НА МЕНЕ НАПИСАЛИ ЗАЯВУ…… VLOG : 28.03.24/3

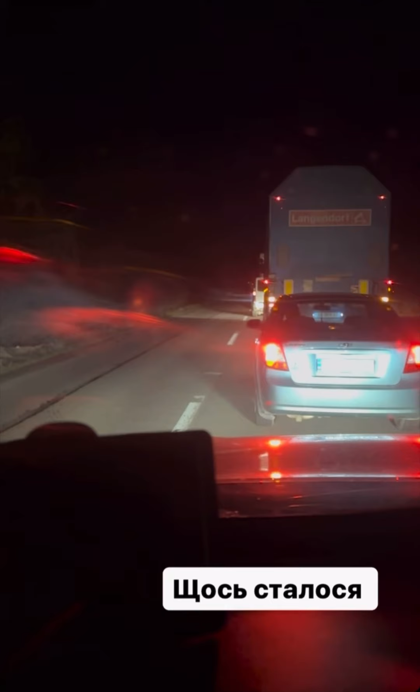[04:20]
що тут таке ну чи подивіться яка черга що тут робиться не знаю мусимо чекати в пробиці
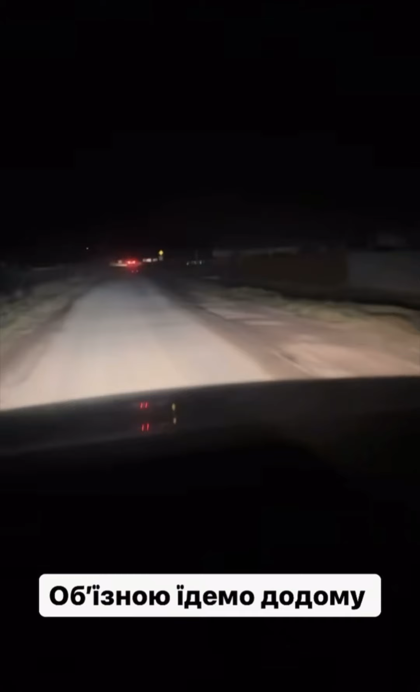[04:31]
їдемо через оселівку того що вважно всі машини їдуть сюди вернулися кусок дороги там не знаємо що там таке робиться будем читати по новинам що там короче дорога перекрита в нас є ще одна через село обізну то ми їдемо через село через оселівку тут у нас село це взагалі то родина мого тата покійного